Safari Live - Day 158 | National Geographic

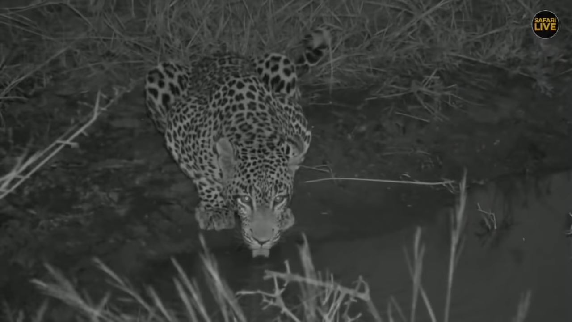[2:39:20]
you know, after a hard week of sawing and making a noise. He keeps hearing something. He keeps hearing bits and pieces moving around. Oh, it's an elephant. Oh, it's it's a thing that we can't speak about coming towards the waterhole. Sorry, I became overexcited.
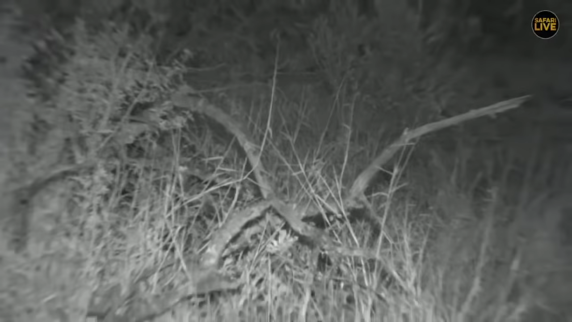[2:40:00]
You can see we had that chat a little bit earlier about their ability to orientate themselves. And you can see he knows this area completely perfectly.
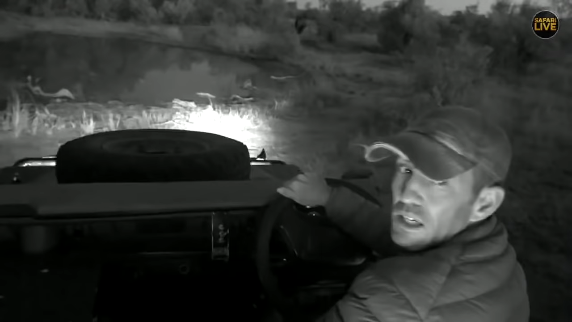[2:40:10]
He knows exactly where the water is. There he is, doing a little bit more marking.
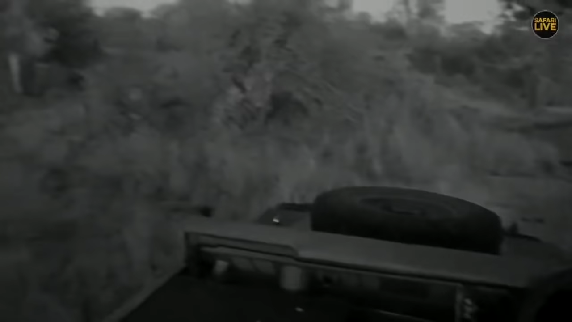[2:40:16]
And he will now probably follow this game path. It's my favorite game path. It goes all the way up to that little pan where I started yesterday's Safari Lives show.
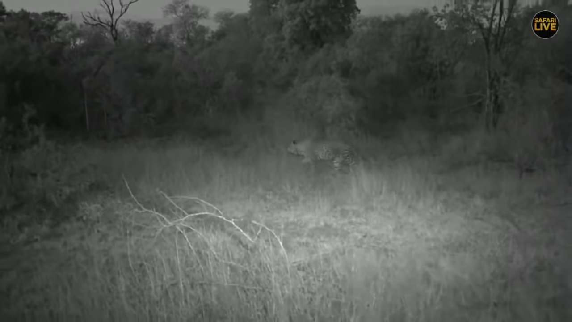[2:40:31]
I'm not sure if you were watching or not. And then he'll probably fetch up at Vuyatela Dam. Ralph, cheetah planes come in.
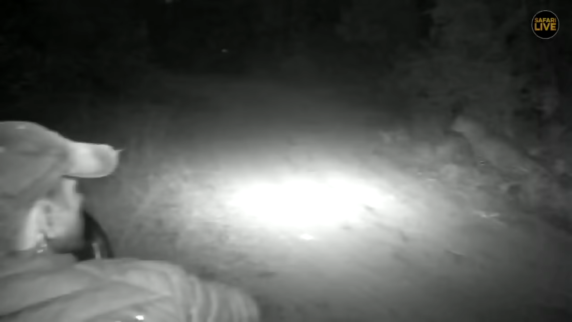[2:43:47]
Well, there he is, still marking along. I thought he'd go into some thicker bush. I'm just going to give Ralph the opportunity to go past him. This is another Ralph who's working with cheetah planes. Carry on, buddy, because we've had him in front. I'm not sure how they're looking at him, but they're being very, very gracious by not spotlighting him while we've got our infrared light on.
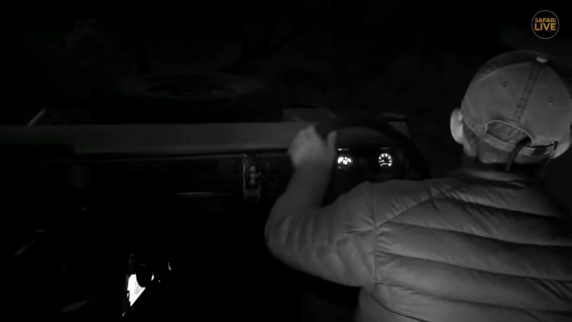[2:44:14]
I mean, it's almost pitch black out here now. Yeah, so we won't get a great view for a little while. There goes the spotlight. W. James, his offspring.
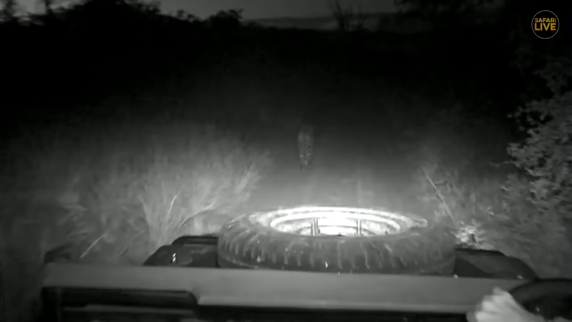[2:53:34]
Okay, the reason we can't see him is that Craig can't put the infrared light on the back of my head, because you'll be completely blinded by the glow.
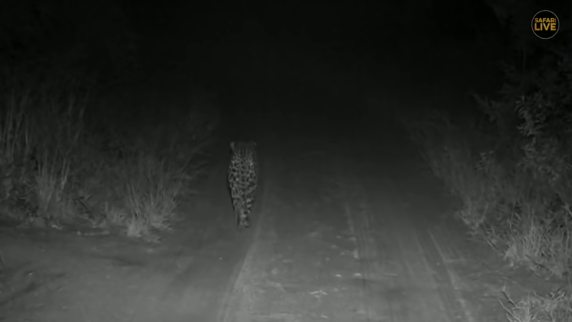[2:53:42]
It's got nothing to do with any deficiency in my head, rather the power of the infrared light. So it's either me or the animal. And what we don't like to do is have the picture jumping up and down, so, which is what happens if he zooms in too much on the animal. Okay, I think we're going to have to give these other chaps a turn. Well, that's a nice picture of him. And so in the meantime, let's go across to Random Ralphie.
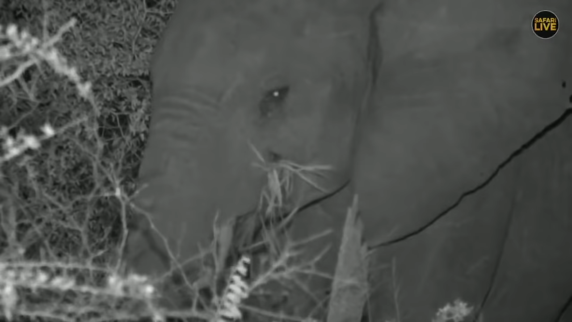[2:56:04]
Very pretty elephants here. I can only hear them and watch them on the screen in the infrared. Because in the darkness here, I can't see them at all. It's lovely to watch them on the infrared, because in this kind of situation with guests per se, I would probably not stay here at all, because I won't put a torch on them. They really don't like it, and they can get quite agitated with you putting a torch on them.
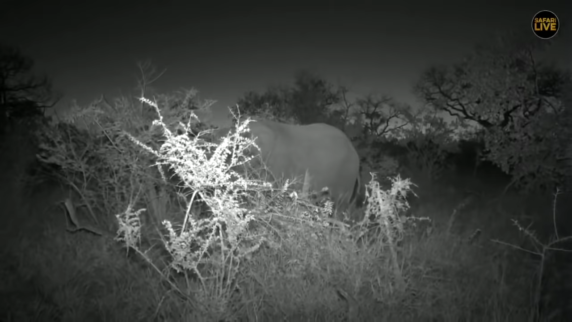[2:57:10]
Everybody very relaxed. They're carrying on their feeding. And I love elephants. It's one of my favorite things in the world ever to be doing, is just to be in the presence of elephants. It's such a calming feeling just being around them. Yes, sometimes they can have different moods and it can be a little bit edgy sometimes, but on the whole, it's pretty much like this. Look at this one having a little sniff at us, I think.
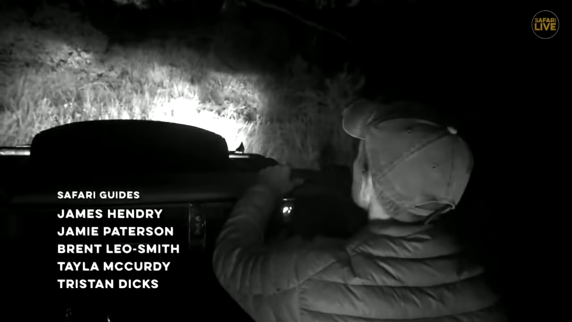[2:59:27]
All right, yeah, everyone, I think that's going to be probably the last we see of young Tingis. There he is in front of us.
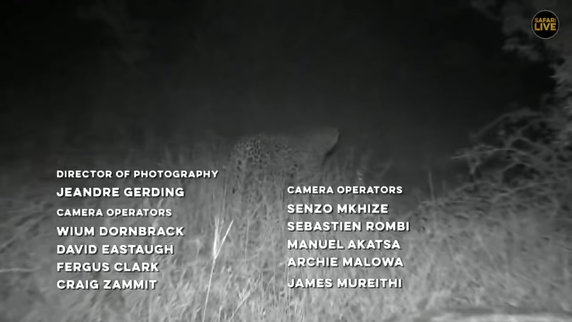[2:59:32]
We can have one last look as he disappears into the darkness.